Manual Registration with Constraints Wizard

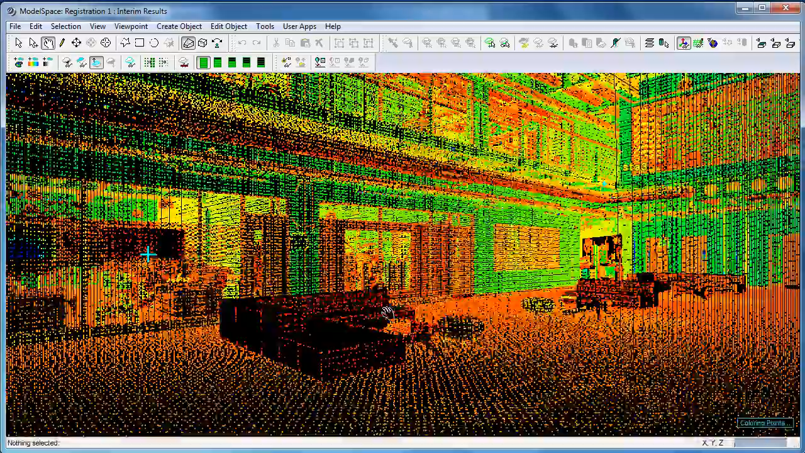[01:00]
We can still view the interim results.
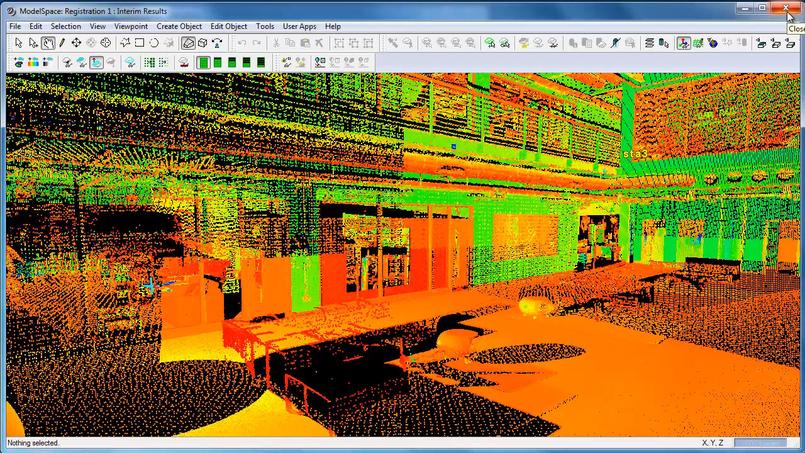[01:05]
I'm not going to save that. So we can now add the other scale models.
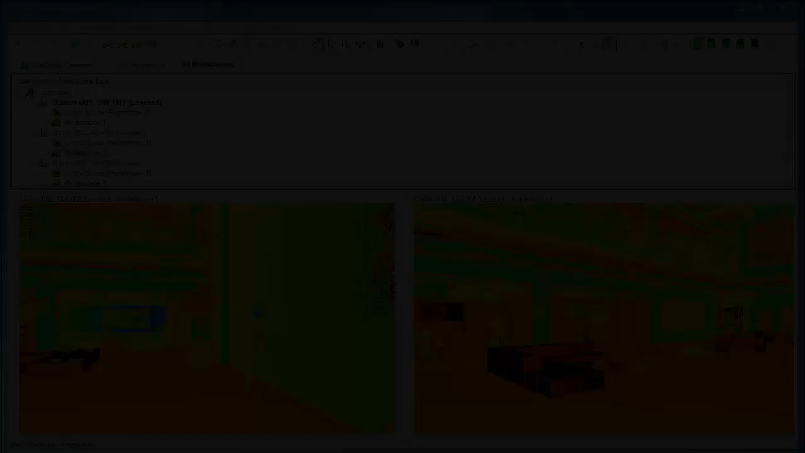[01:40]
So we can now have all of our models here. With all of the different scan worlds added in, we might want to register all of these together.
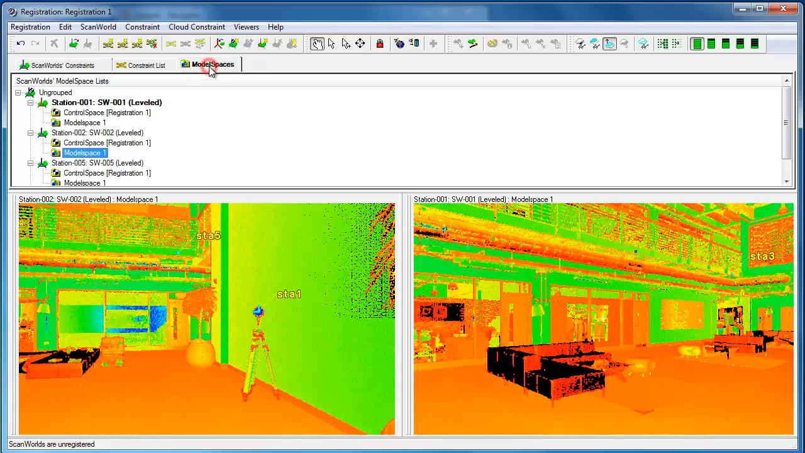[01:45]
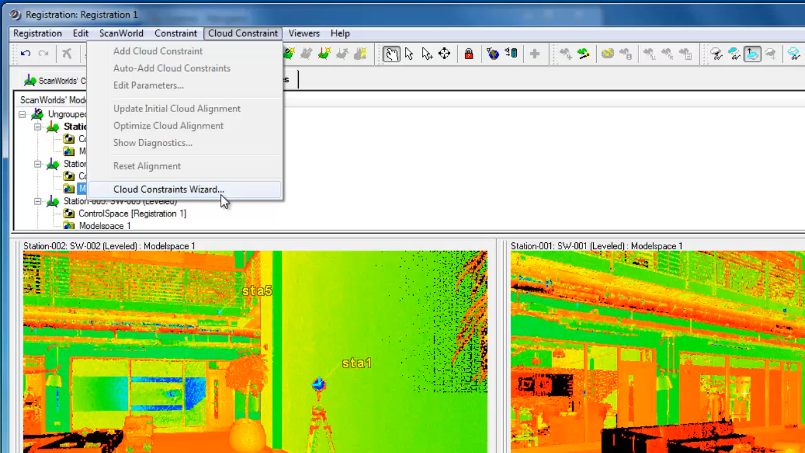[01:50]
What we can use to help us is the cloud contracts wizard, which allows us to select pairs of worlds to constrain and register.
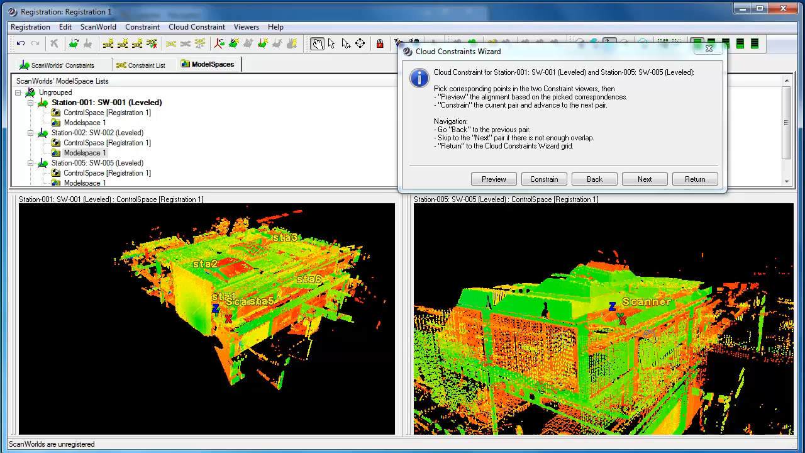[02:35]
So we're going to be offered a pair of scans at a time. So this is one and five.
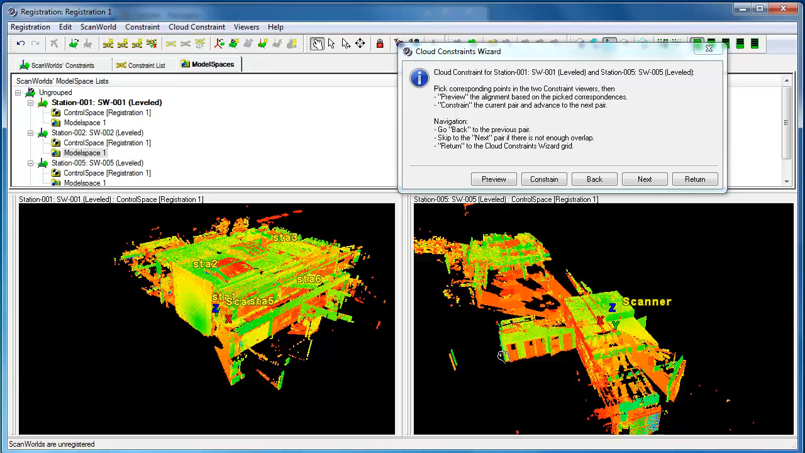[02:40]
The first challenge is we need to pick a part of the building that's visible in both scans. So I'm going to choose the multipoint picker.
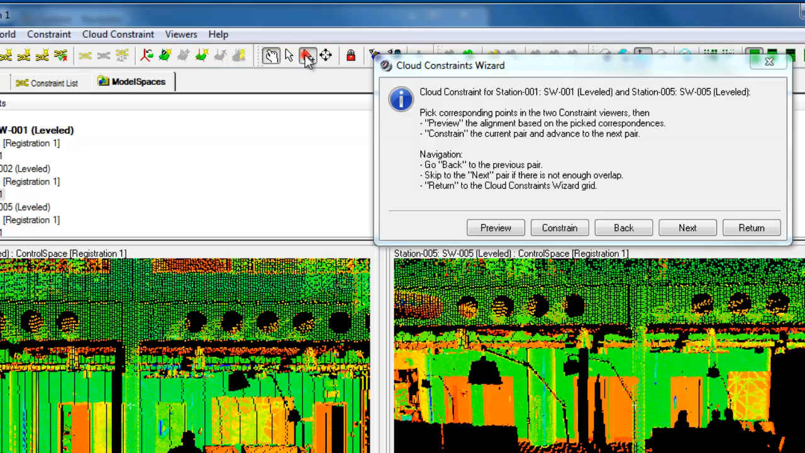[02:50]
I'm going to try this quick roughly just now.
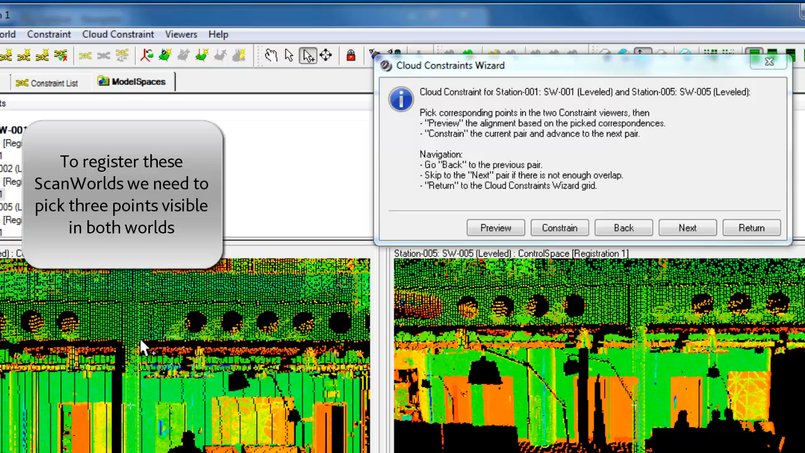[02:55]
And then we can zoom in and see if I've actually got three appropriate points.
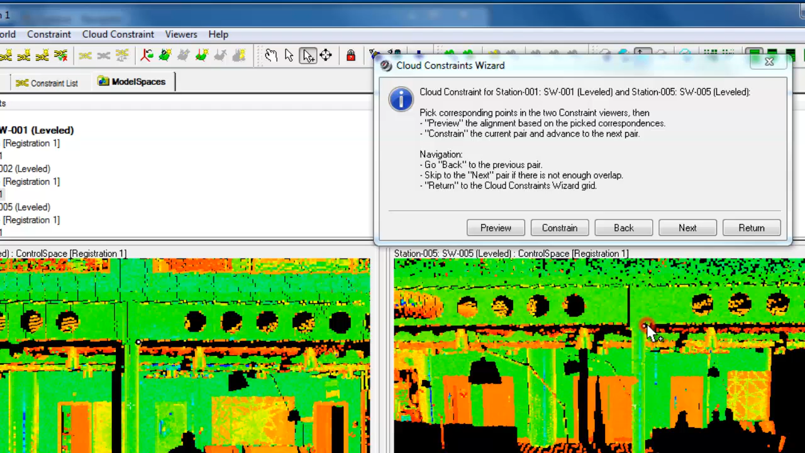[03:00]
Normally we've got to zoom in a lot closer. I think our points can be within about 15 centimetres and it should be okay. So we want to just double check that's actually roughly the same point.
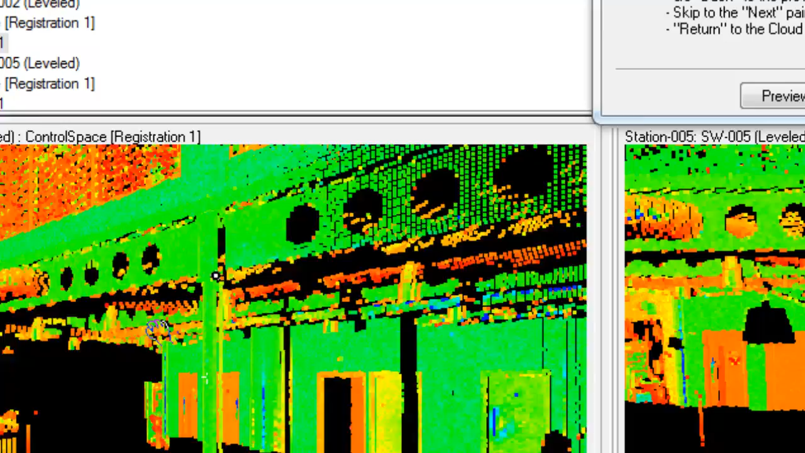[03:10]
So it's in the corner of that pillar.
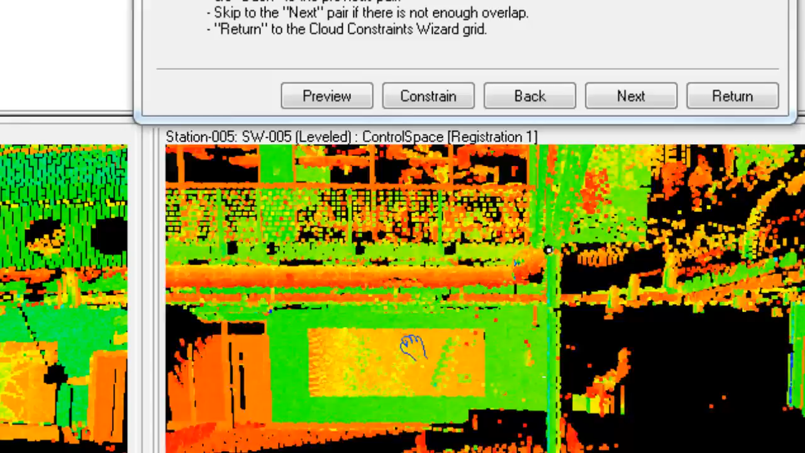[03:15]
And you can see that white point isn't the same as both. Door frames are quite good to use. We can see actually in these scans that doors themselves are not so good because doors have an opening and closing. But on this door frame, that's right there. And that's the same door frame there. And again, let's zoom around and just check. That's quite a bit of a miss there.
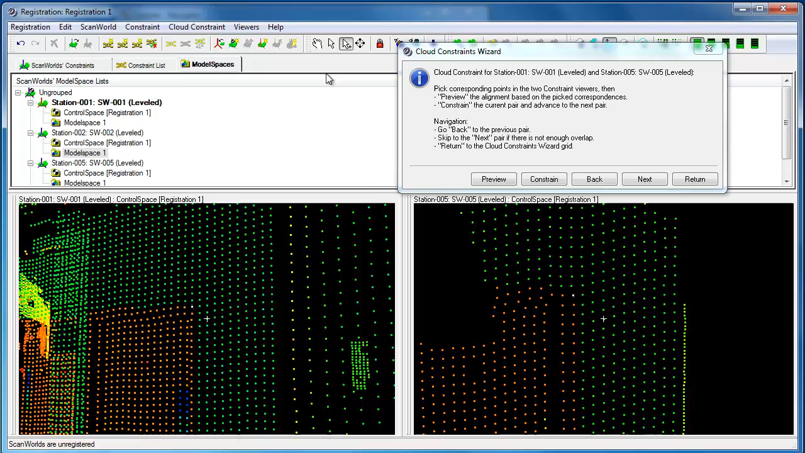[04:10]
Now, you can see that's really the top corner of the door frame. And that's the top corner of the door frame. Now we want to find a third point.
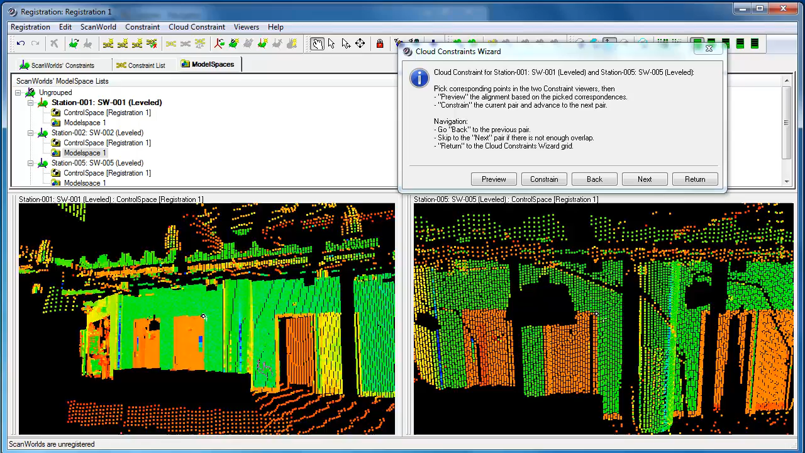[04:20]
And we're trying to avoid picking three points in a line or in a plane. So, we want this point to perhaps be this one over here on the left might be good.
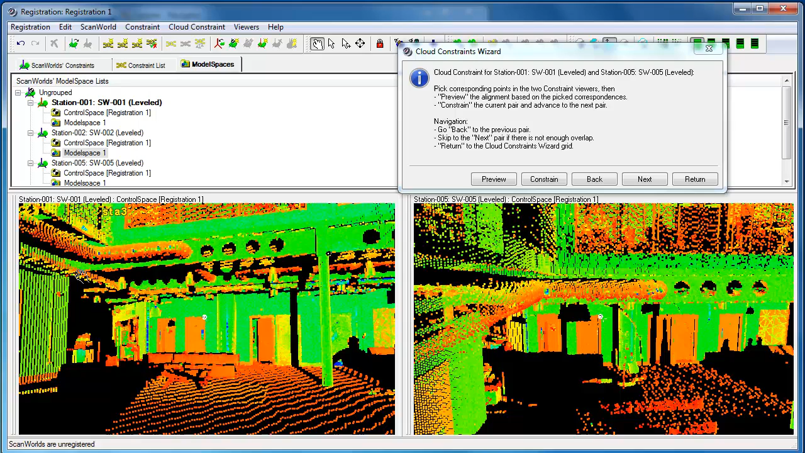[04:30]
And maybe a bit lower down. So, let's just see if there is a point for here that we'll do it.
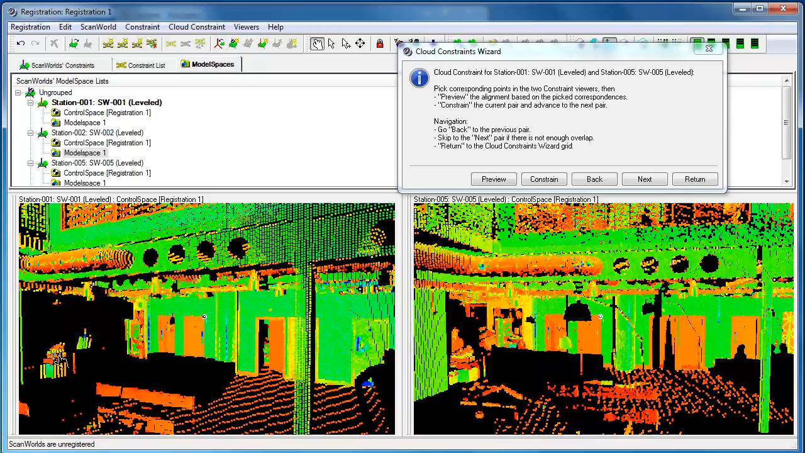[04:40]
The corner of this window. That's where we're going to target. Corner of the window.
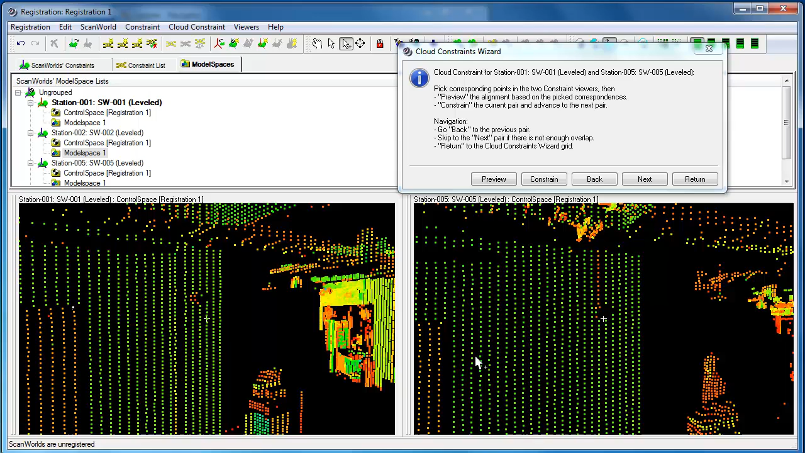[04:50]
And corner of the window. To constrain. It immediately takes us to the next pair of worlds that wants us to constrain.
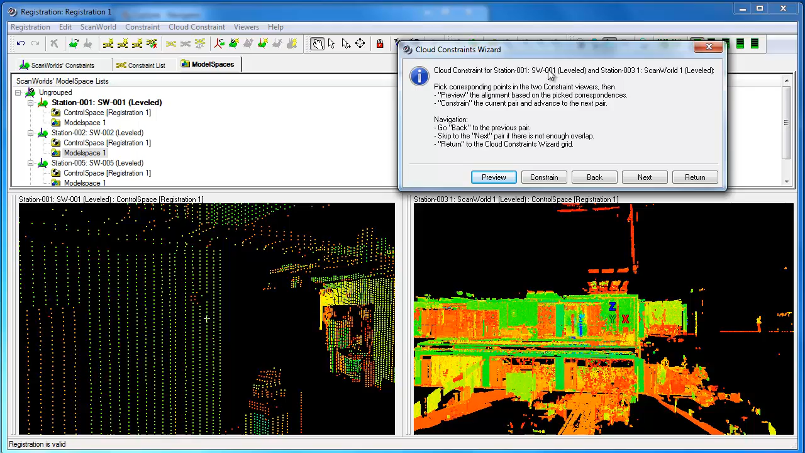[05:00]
Again, because we've got a different view here, the actual points we want to pick will be different.
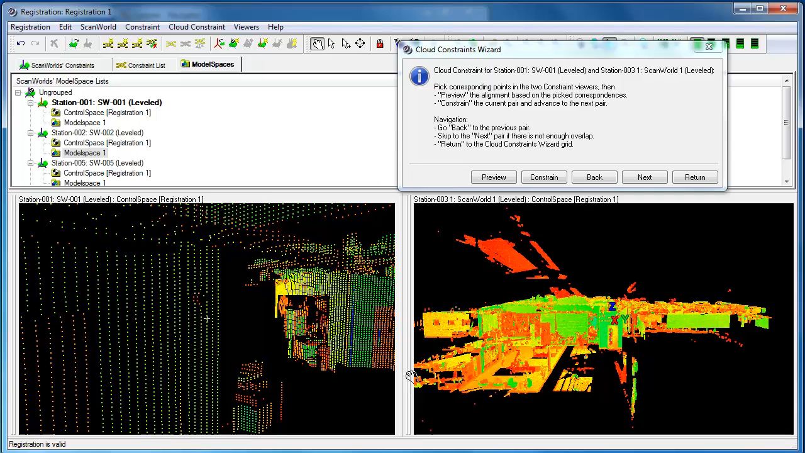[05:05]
This was clearly taken up in the balcony.
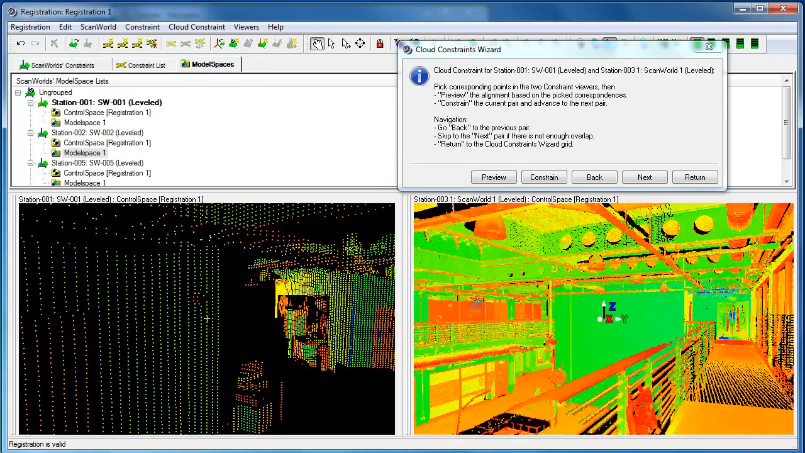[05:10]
We're over the atrium. So, we've got a lot of common points in this space.
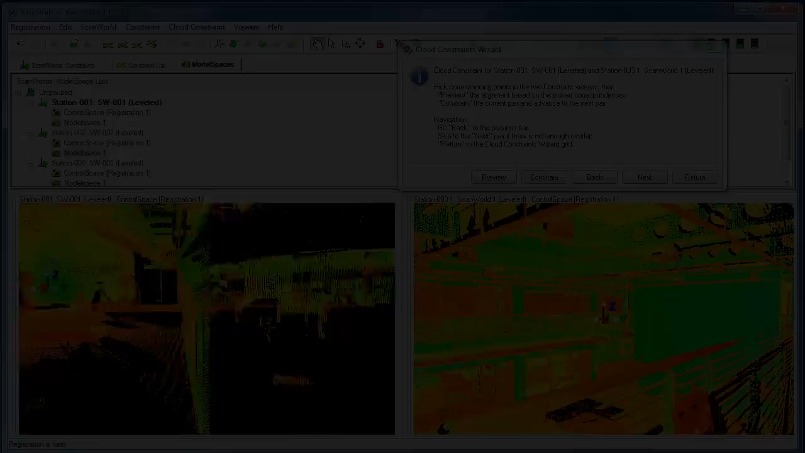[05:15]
There's going to be lots and lots of points to pick. The point here here
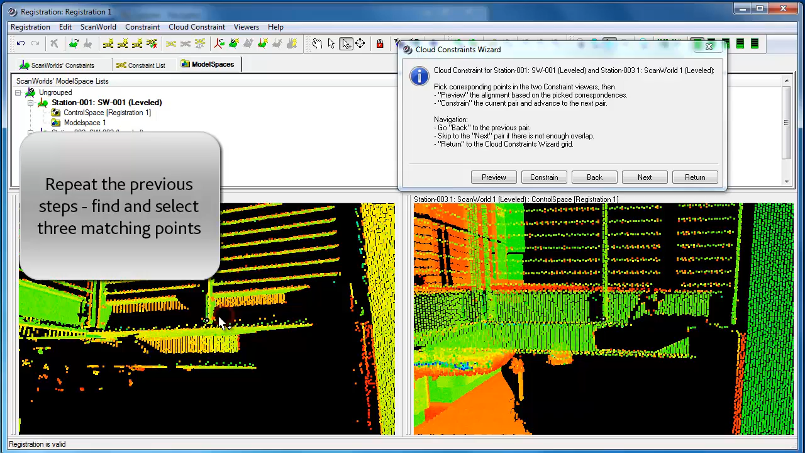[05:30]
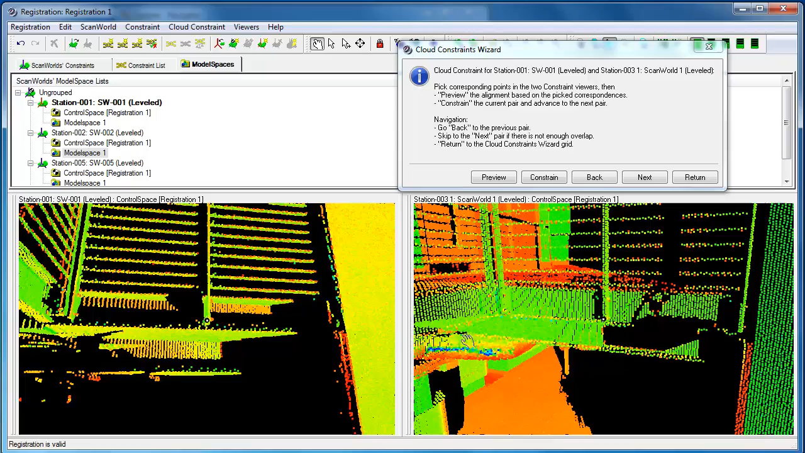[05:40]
is to show, let's point the corner of each other. So, I want to look out, look. I figured out the corner of each other. There's going to buy a nehmen. Thank you.